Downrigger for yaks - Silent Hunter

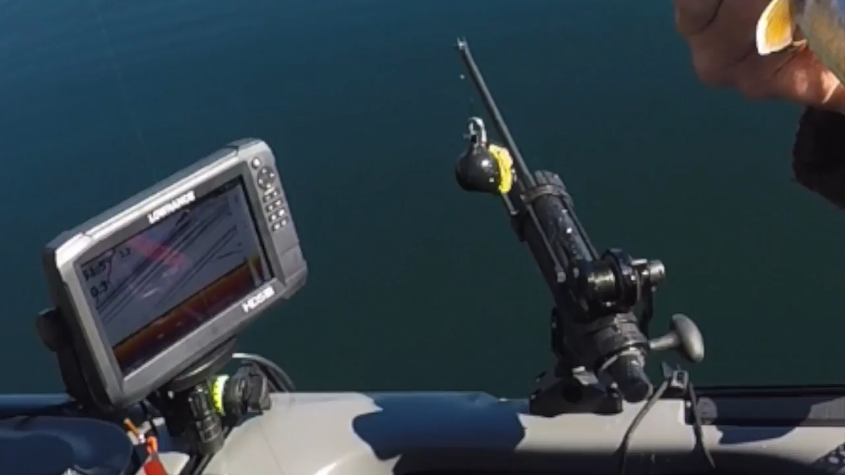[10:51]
I turned it 45 degrees, a little bit ahead and to the right in my particular case because, and this is another point, I want to reach out this arm a little bit in front so that I'm able to let the downrigger line come down just beside my fish finder's transducer. And this is a very important point. So in the end,
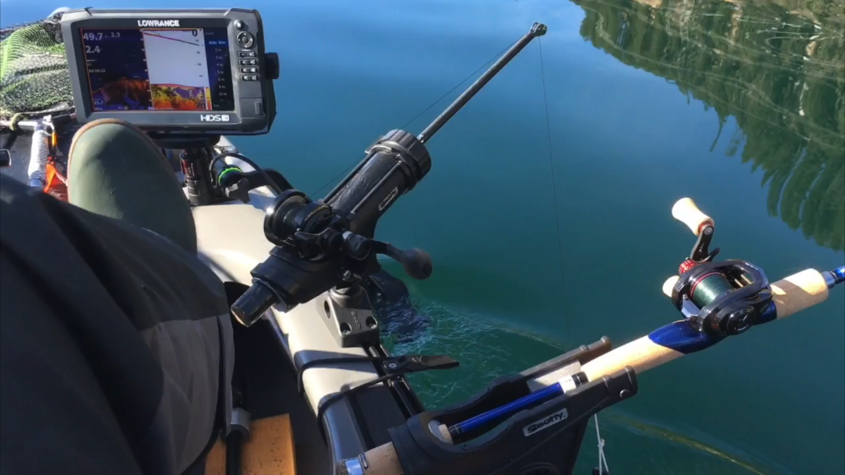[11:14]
how long this arm will be or how short it can be is also a question where your downrigger line will be as close to the fish finder's transducer. That is another story that needs to be solved because we need to identify the downrigger weight on our fish finder at all times.
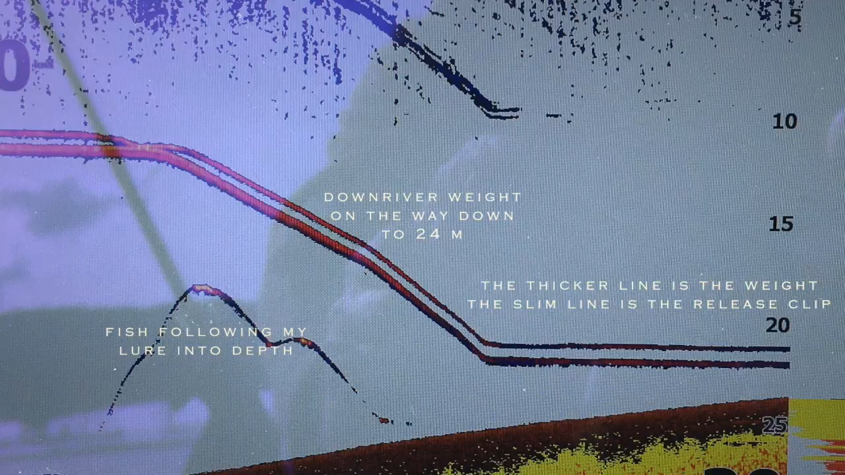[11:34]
Now if you have your fish finder transducer on front
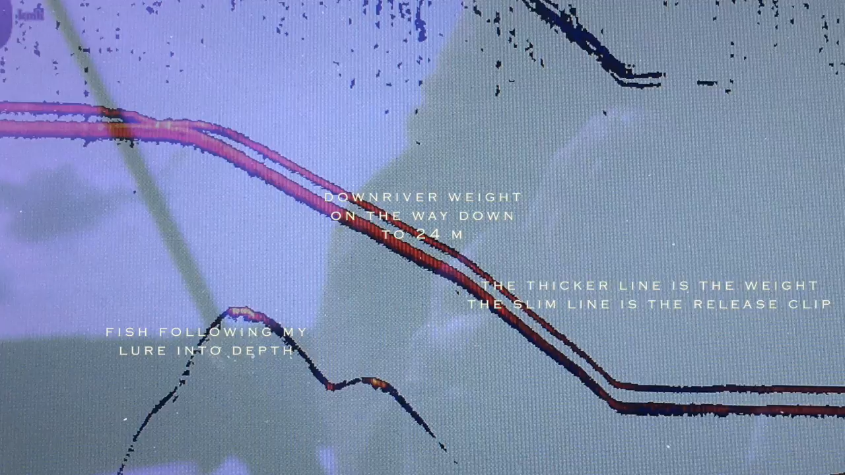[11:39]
of a yak and a downrigger in the back or vice versa and the distance is too far,